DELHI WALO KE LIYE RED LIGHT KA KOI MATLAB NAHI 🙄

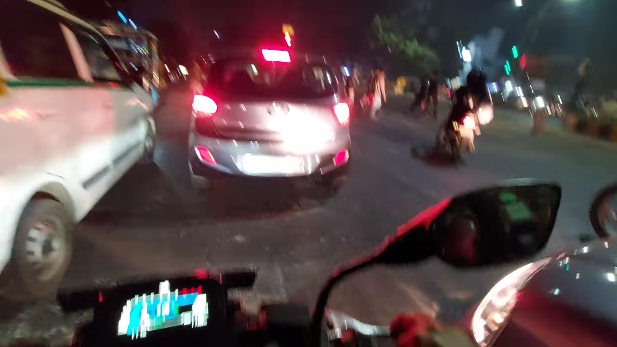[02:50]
इन 8 7 6 5 देखना यार, रेड लाइट का कोई मतलब ही नहीं है।
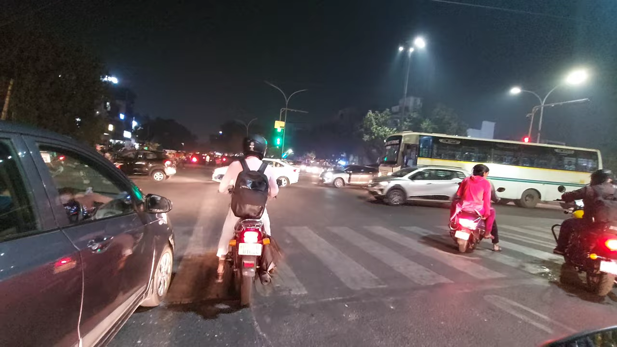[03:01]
देखो यार, हमारी ग्रीन लाइट हुई है और ये देखो, पता नहीं ये समझ नहीं आता लोग रेड लाइट फॉलो क्यों नहीं करते।
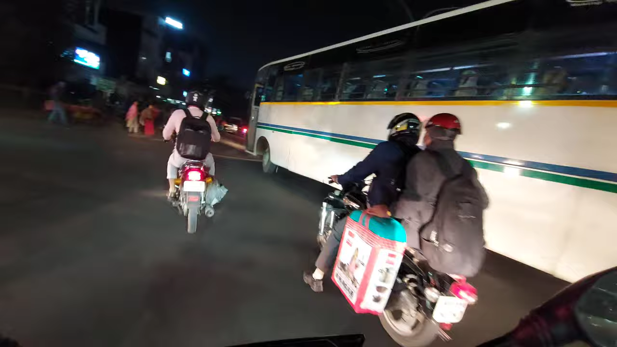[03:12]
ऊपर से ये छोटी गाड़ी जगह देखना, इतनी बड़ी बस लेके रेड लाइट तोड़ देते हैं लोग।
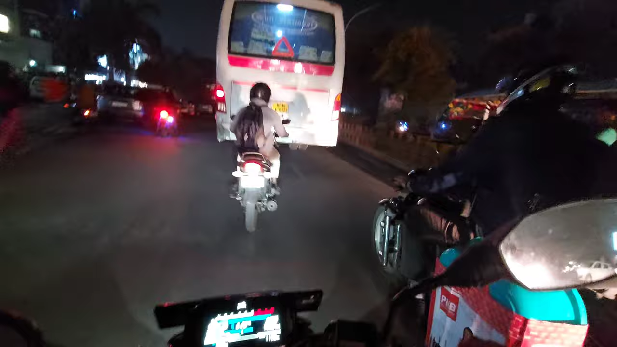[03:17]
तो मैं दरख्वास्त करना चाहूँगा यूपी सरकार से, UP 1680 06 22 इस नंबर की जो बस है इसने रेड लाइट तोड़ी है। अगर ये
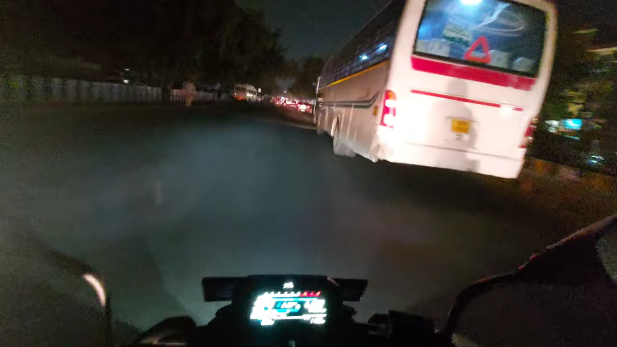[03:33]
आपको जहाँ कहीं भी मिले तो इसे जेल में बंद करो, बहुत ही खतरनाक बस है। यार ये तो हमें ओवरटेक भी नहीं करने देगी। यार ये रुकवाऊँ क्या बस को?
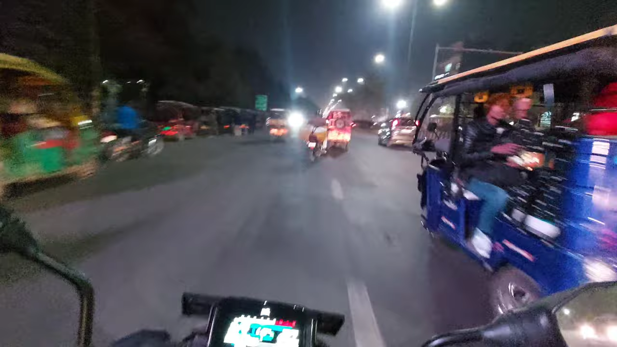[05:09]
इधर ये रॉन्ग रूट से आ रहा है, किस किस को समझाया हुआ यार केशव, किस किस को।